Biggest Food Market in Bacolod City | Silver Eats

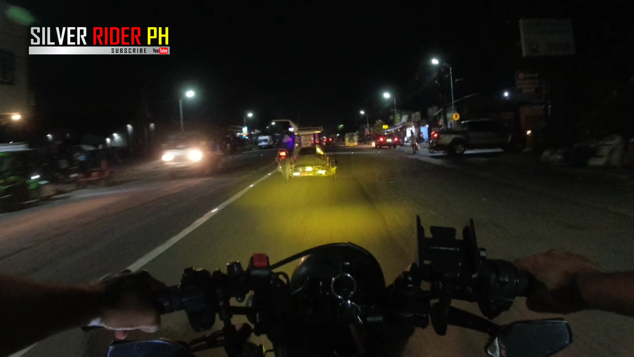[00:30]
Kakagaling na namin sa Sagay. Shout out July sa PKPKP Bar. Hello sa mga subscribers natin dito sa Barangay Bata. Busy day, Sunday ngayon. So from Sagay, nabiyahe, kakapagod. Naligo rin kami doon. Panoorin yung Pandakan.
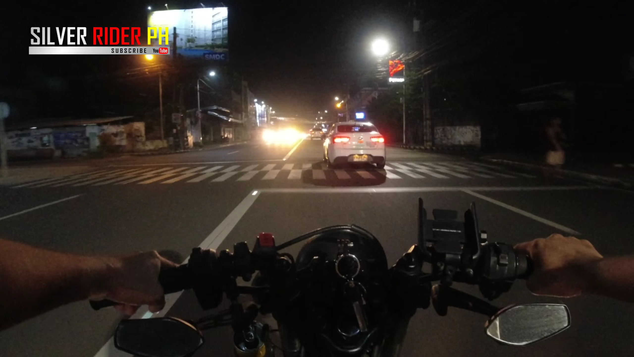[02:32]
Silver Fam, nakikita ko na yung old factory ng Coke. Ito, 15 doon, 14th Street Kalea. Lilik ko ka na sa left.
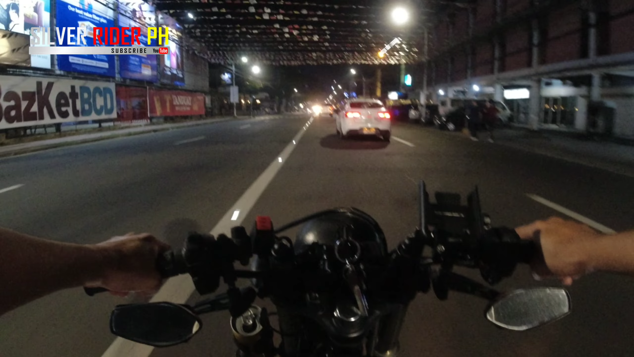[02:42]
Ito tayo dito, Silver Fam. Sabi ko sa inyo, di ba? Moto-vlog tayo. Siyempre, may kasamang food trip yan. Medyo madilim. Tapos, ang gusto nyo mag-save ng 15 pesos. 15 pesos kasi yun ang ano eh. Yun yung entrance ng bike, motorcycle. Tapos, 20 naman yung sa sasakyan.